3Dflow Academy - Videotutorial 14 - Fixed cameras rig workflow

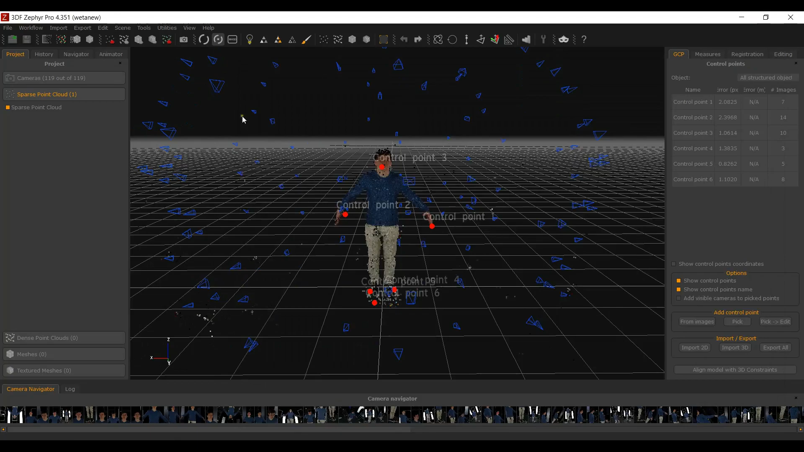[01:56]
export the camera internals and externals as XMP files from the Export,
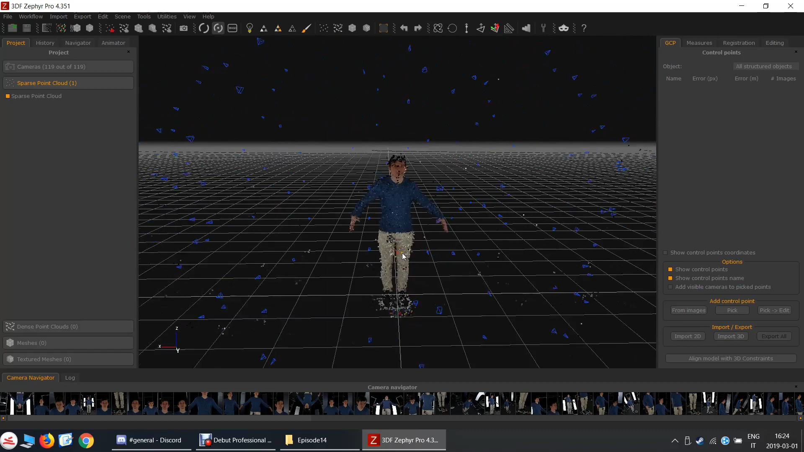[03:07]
It is suggested to keep a white bounding box that encloses more than just the subject.
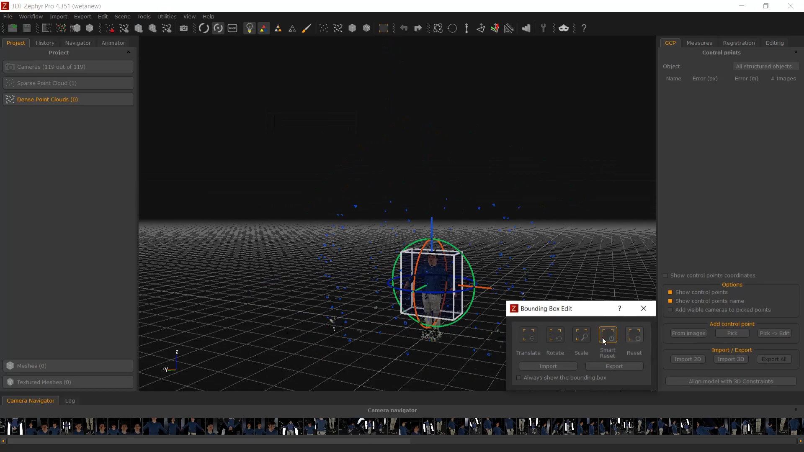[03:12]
This will help Zephyr extract more detail on thin parts of the subject, such as fingers or accessories.
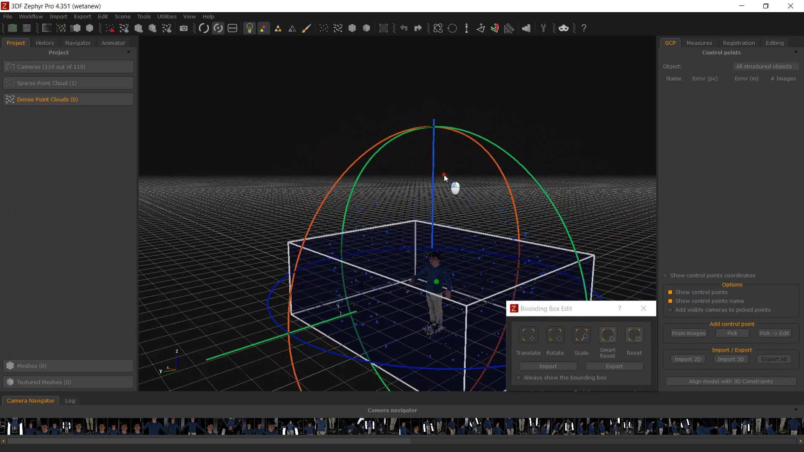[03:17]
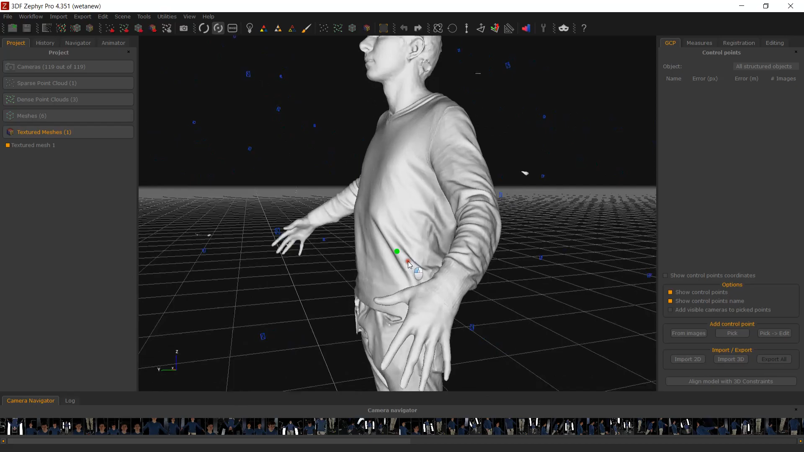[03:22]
Please remember that even the slightest movement of any camera, or even a minor camera configuration change such as the focal length,
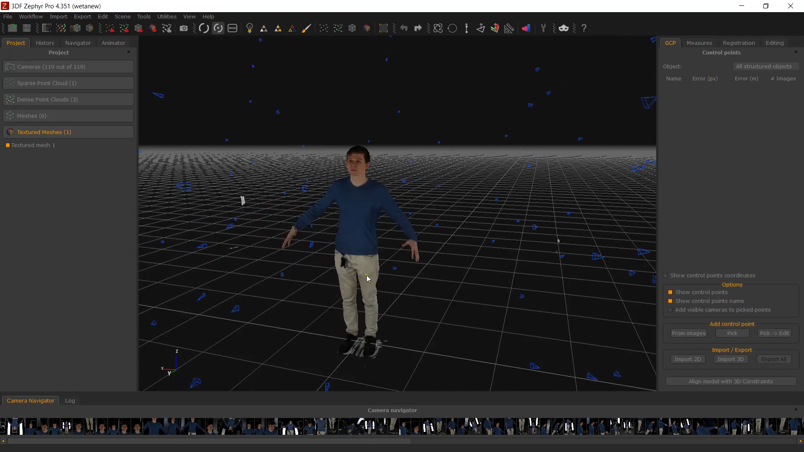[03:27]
would require you to redo the first step completely.
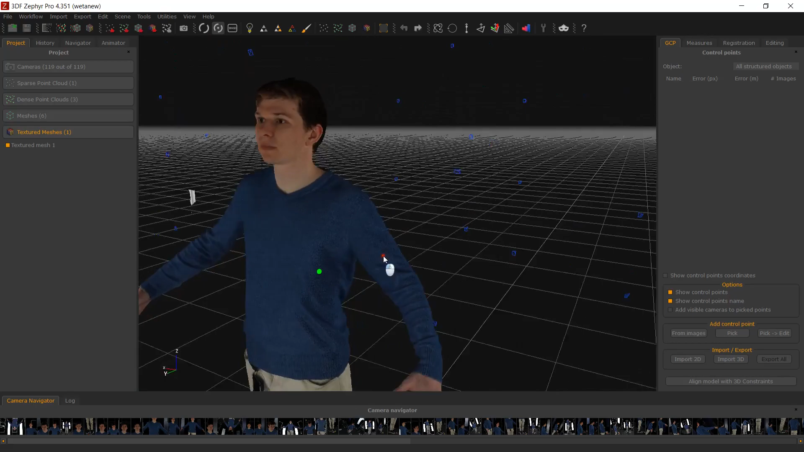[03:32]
Optional step, Multi-layer with projectors.
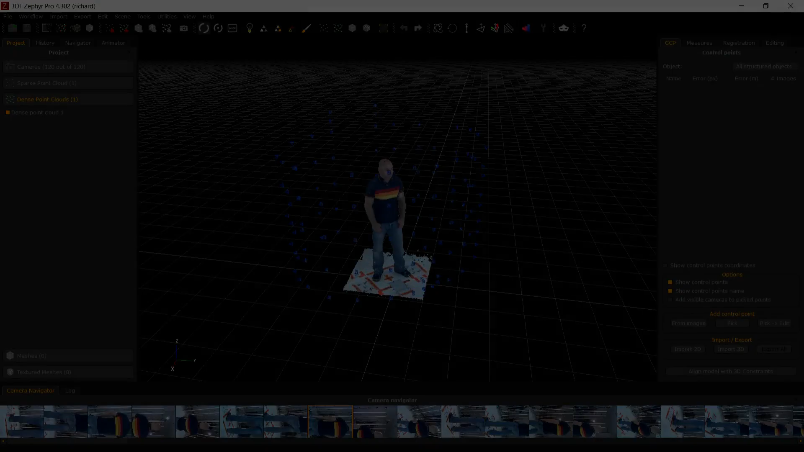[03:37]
At any time, you may want to switch your images if your device have a mounted projector like the Public Richard dataset from Pi 3D Scan.
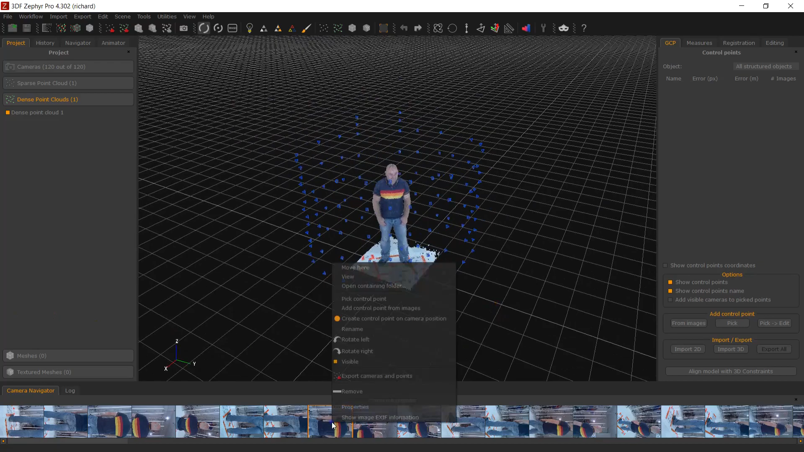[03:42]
This helps avoiding photoconsistency artifacts and also helps to obtain a photorealistic texture of your subject.
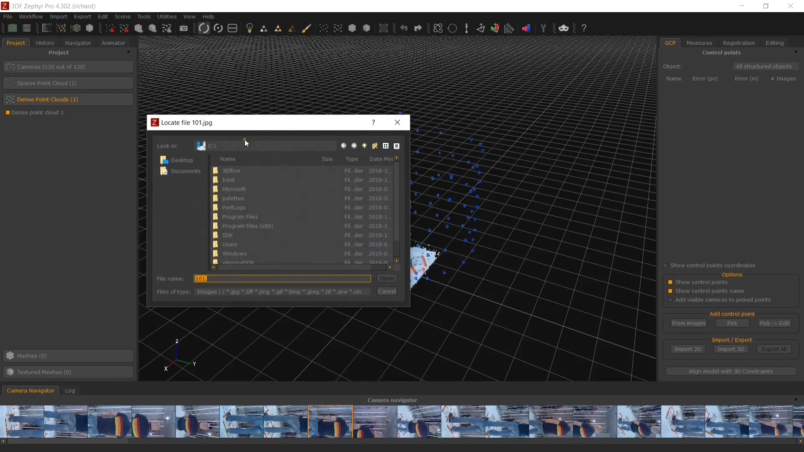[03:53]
You can switch the main layer from Tools, Workspace, Manage Camera Layers, or simply select Tools, Workspace, Change Workspace Images if you did not start a project with multiple layers.